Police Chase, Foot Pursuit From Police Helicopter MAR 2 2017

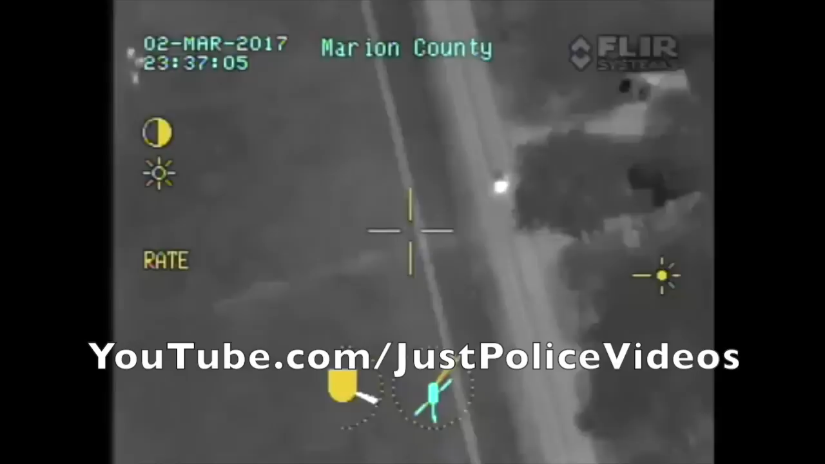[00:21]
If they get it, it's over there even if you can just back off. This is 10-4.
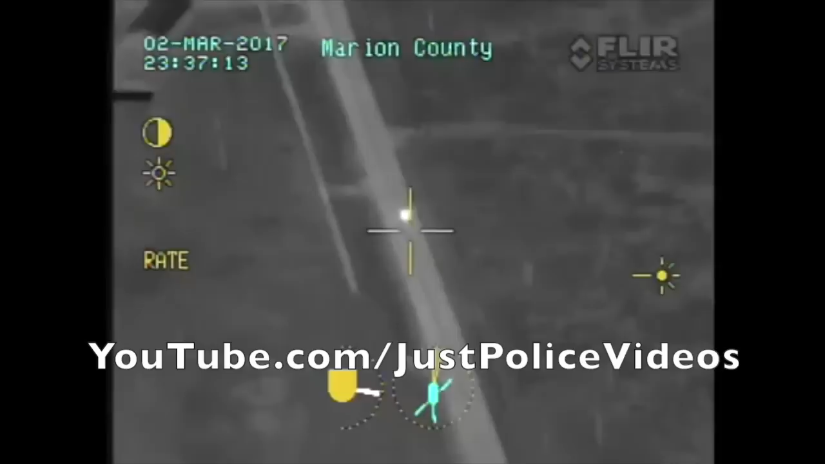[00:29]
This is 10-3-3. Suspect's got about 250 yards on me. I don't have a visual. I'm coming to Deputy behind me. Air 1 has a target vehicle.
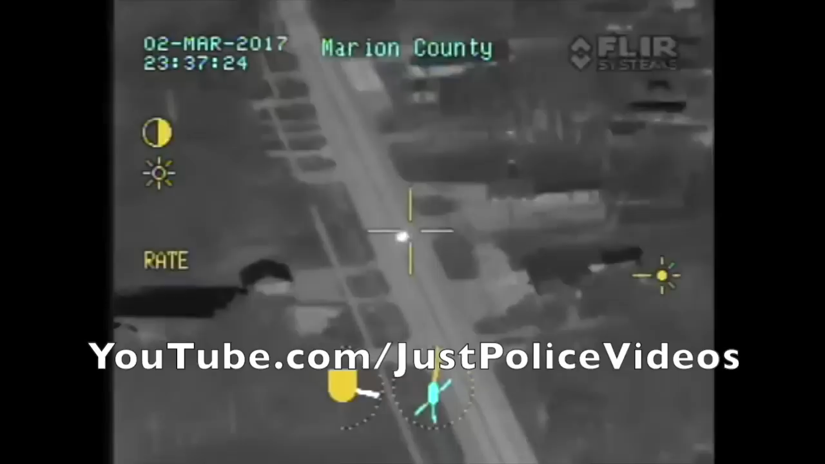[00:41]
Air 1, are you going to call it? 10-4, we'll call it as best as we can. We're still westbound on 470. Westbound.
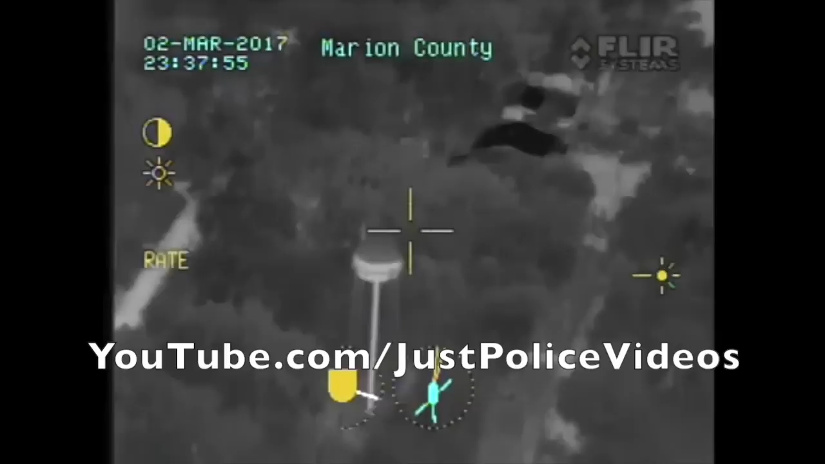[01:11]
We just turned left past the water tower, blacked out. Headed southbound. Southbound. We got the road. Eastbound. Westbound. Westbound. Board 2, are you there? Westbound. Went two streets now, head is back eastbound again. Trying to get a street. Patrol unit, come back, come back, come back.
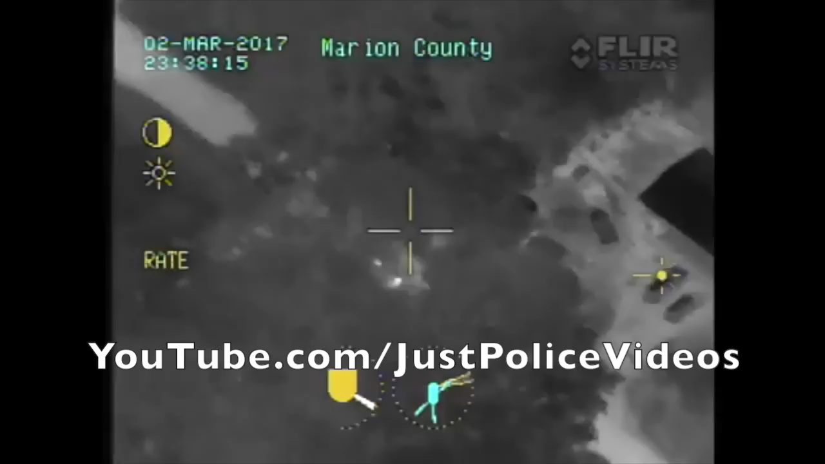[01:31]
Alright, back eastbound. Eastbound.
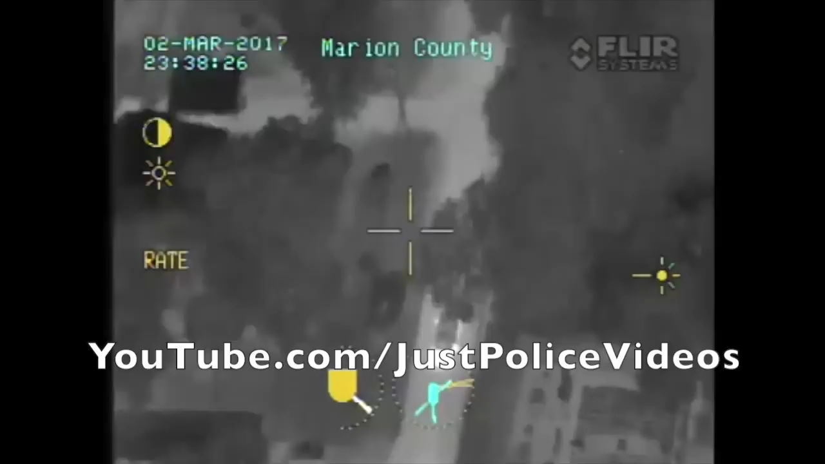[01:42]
You got that one. Southbound on Brookslide, County Road 428, 428.
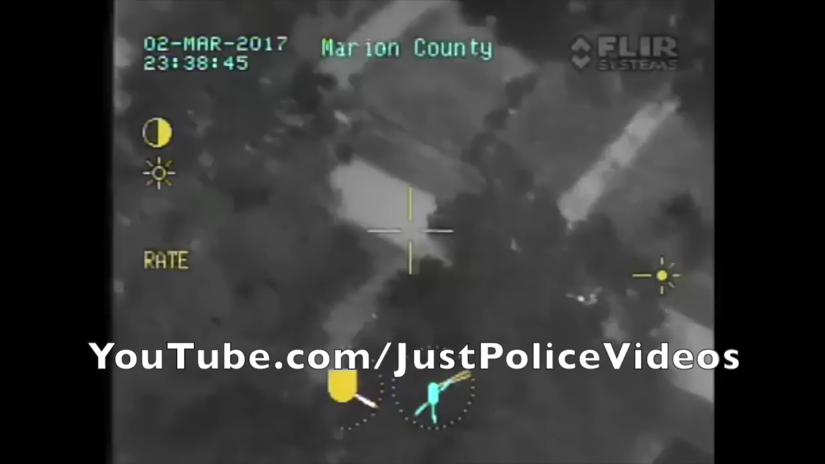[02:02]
26. Attorney Southbound. Drive 341, we have other unit 1051, we only have one in the area this time.
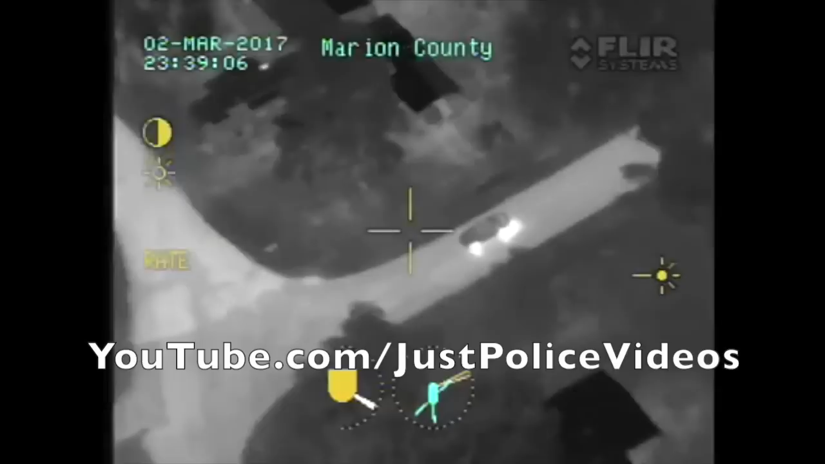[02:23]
Alright, he's slowing, stand by.
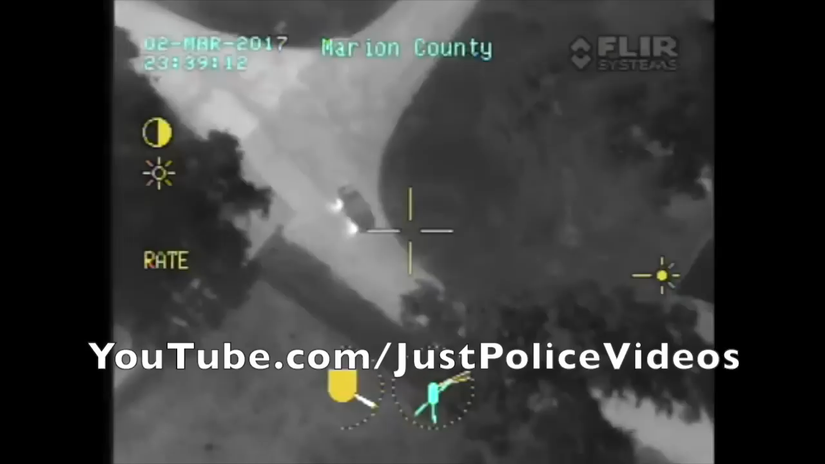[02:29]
Alright, continue around, I believe it's 423. If that's you coming, turn right all the way down and the road will kind of veer to the left.
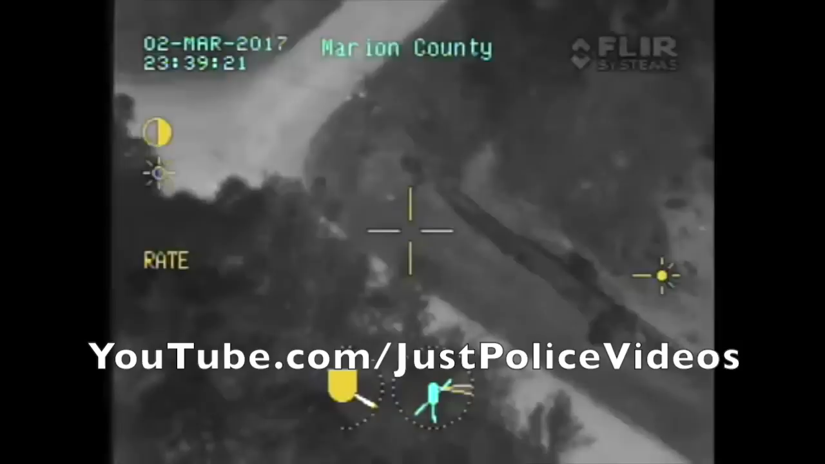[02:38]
When it veers to the left, just take your first right. Yeah, he's back here in a U-turn, he ain't going nowhere. This road loops around, I don't know if you've got a visual on me or not, it's going to come back around and he'll be coming back out to you.
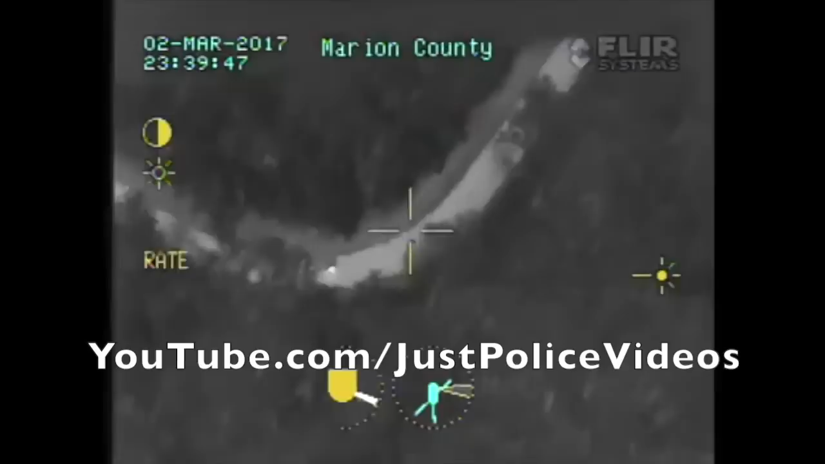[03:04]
Alright, turn right, I'm sorry, turn left right there, left right there. Rogerio, if you're by yourself, don't go down in that dead end area with him. Just hold up what you got. Hold what you got, he's coming right back out to you. Safe place, do not go down there.
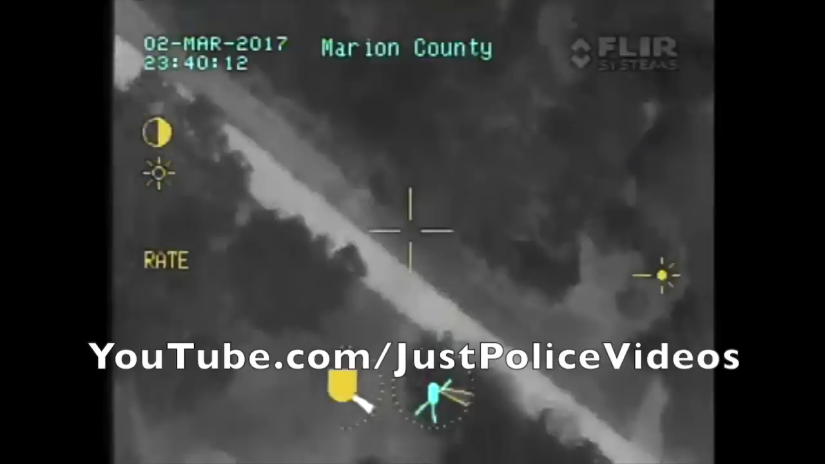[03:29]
Alright, hold off, he's pulled off in the grassy area. Looks like he saw your headlights, he's turning around. Okay. So what, can you get out through there? Not that I can see. He's about to, he might get stuck. Mary, give me a sum to you into my GPS 428 and 423. Alright, he's back here on this loop on 423, just blacked out. He had pulled off to the side.
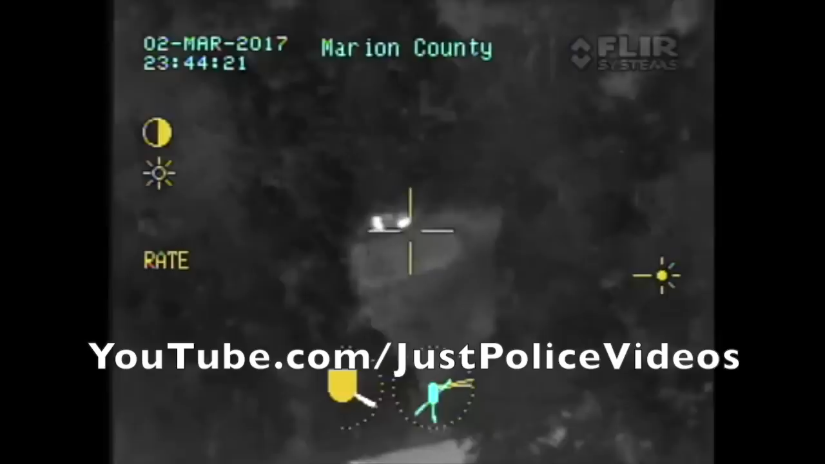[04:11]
I think he's trying to hide. Alright, keep coming. Keep coming, you're going to see a cut to the left. Start slowing, slow, slow, slow. Out your left door. Right in there. You're rolling.
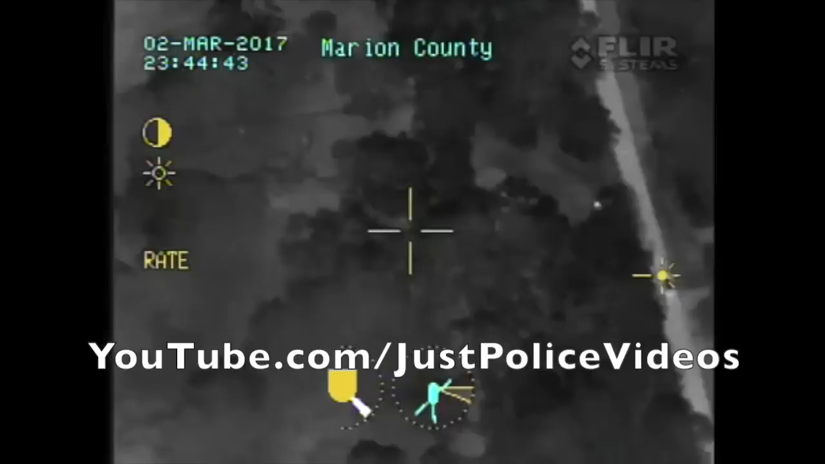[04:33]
Marion, have our, uh, the something units come to ours. Alright, we've got two on foot running north. Running north through the woods. Correction, three on foot. Got you. Alright, uh, 411, I'm going to have to come off of you.
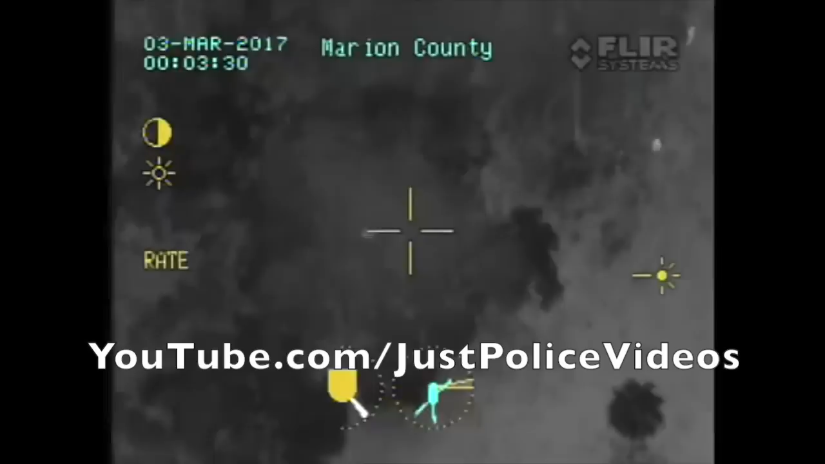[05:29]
2479, if you can hear me. Uh, there was a hot spot that you just passed on your left. Tango, 21-18, 10-426. Alright, 2479, we can see you.
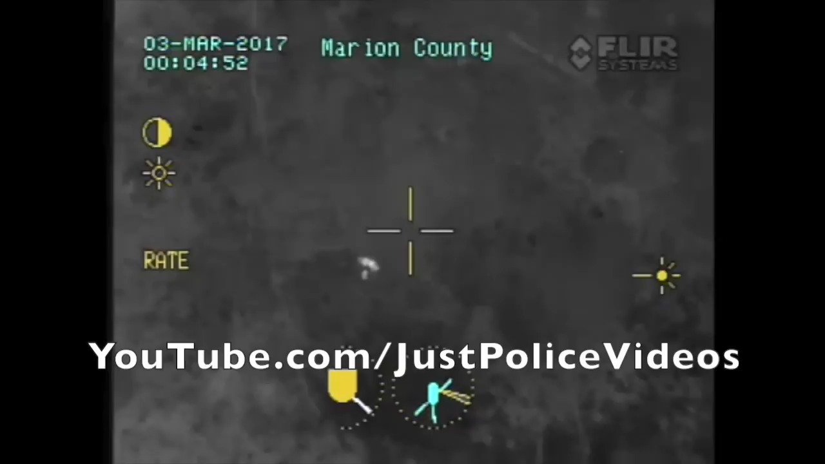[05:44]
If you're 10-12, give me a light. Alright, 401, I don't know if you can hear me, but I need you to come down 428.
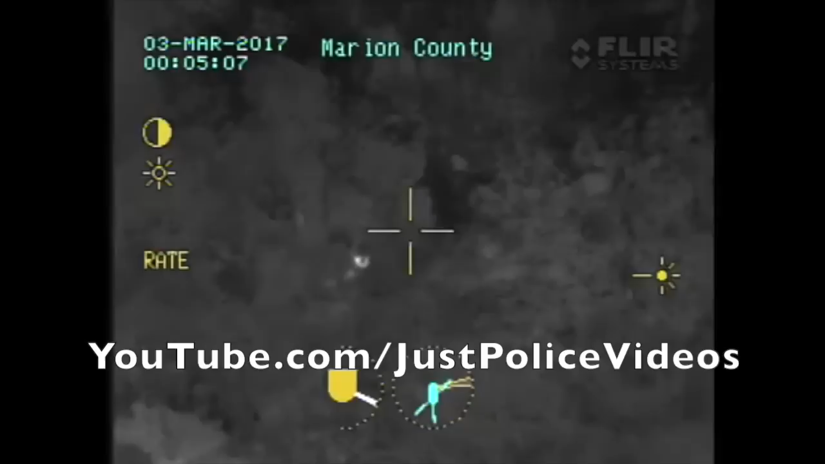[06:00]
428 towards, uh, where 2479 is.
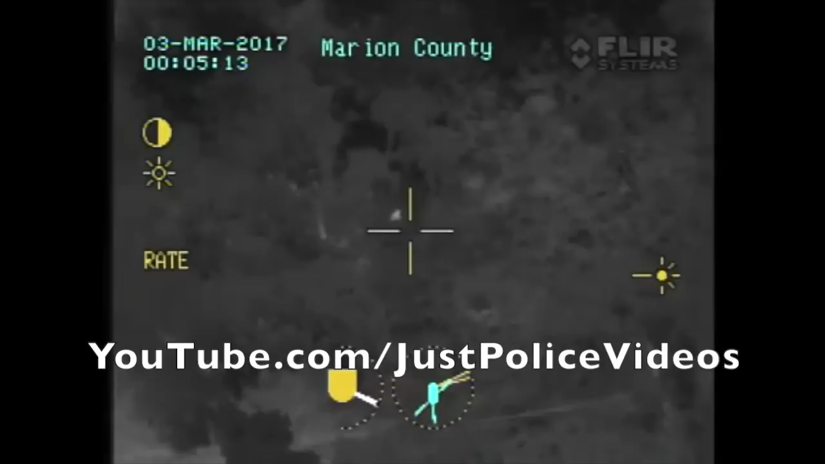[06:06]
2479, I've got your light trying to get, uh, somebody to you. Thank you.